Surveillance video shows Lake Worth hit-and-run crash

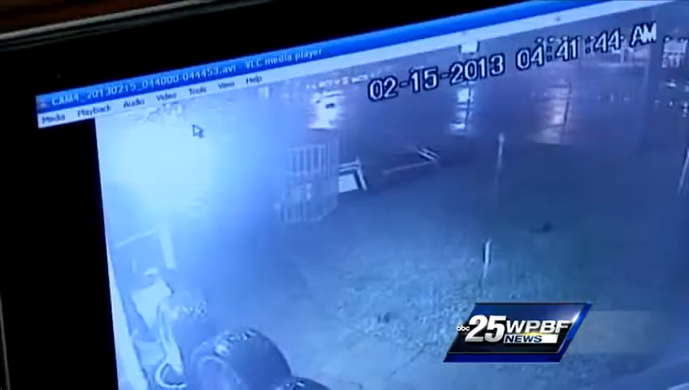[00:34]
You see this car coming right here? That car right there is going to jump the median and it's, look, and hits him. You see how he flies?